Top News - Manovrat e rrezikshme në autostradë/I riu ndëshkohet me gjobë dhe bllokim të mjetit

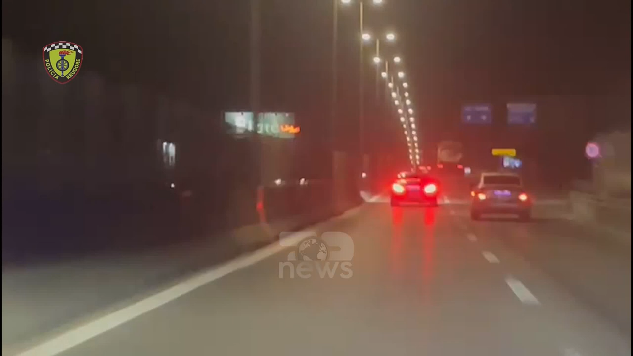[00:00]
Policia rrugore Tiranes ka identifikuar dhe ndëshkuar një shteta si cili kryën të manovrat të rezikshme dhe gara shpejtsi e në rrugë.